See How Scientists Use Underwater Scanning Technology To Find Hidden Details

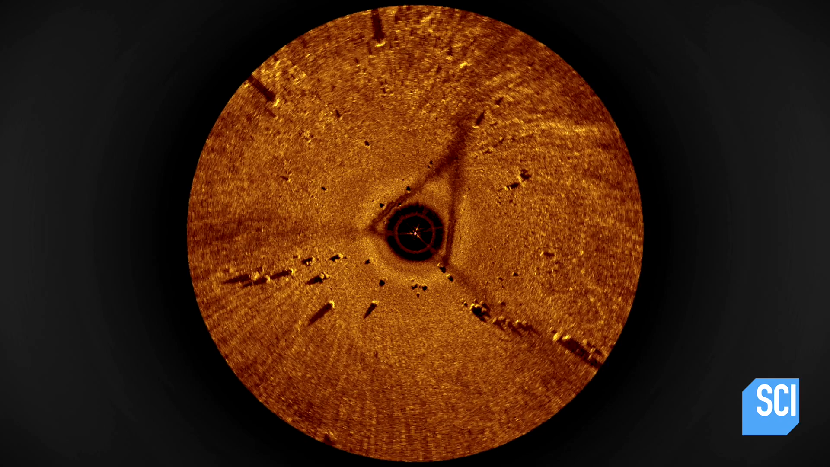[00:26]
the exact size and shape of these rocks and how far are we looking like how far out can